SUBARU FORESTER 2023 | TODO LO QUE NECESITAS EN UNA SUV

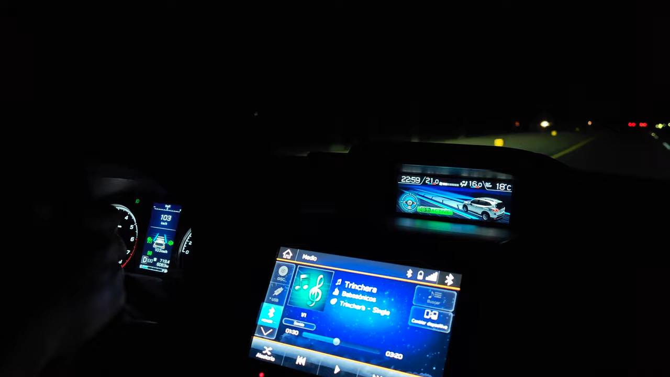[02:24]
Realmente es una pantalla de apoyo, sin embargo cuenta con un punto totalmente diferente. Tenemos una pequeña cámara que va visualizando tus hábitos de manejo,